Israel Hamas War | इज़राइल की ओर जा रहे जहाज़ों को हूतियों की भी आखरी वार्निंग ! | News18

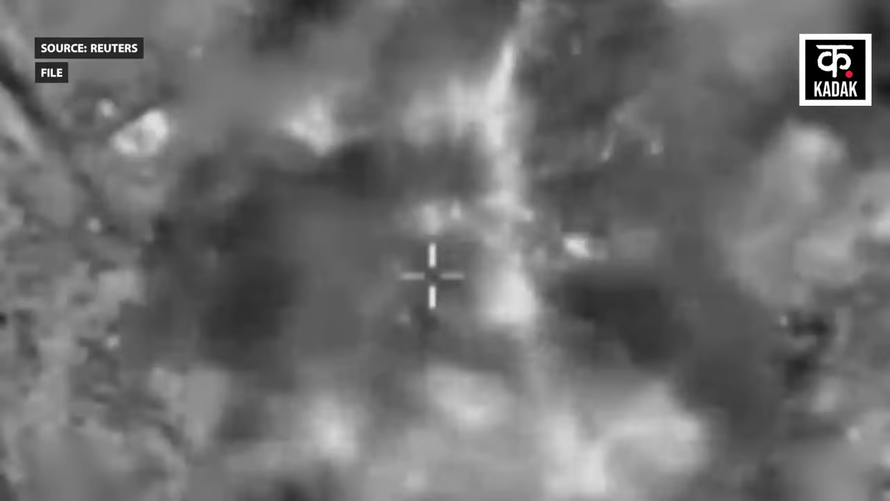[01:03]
लेकिन हूती पर लगाम कसने के लिए अमेरिका और बिटेन ने यमन के भीतर हूती के सैने ठीकानों पर कई हमले भी किये हैं,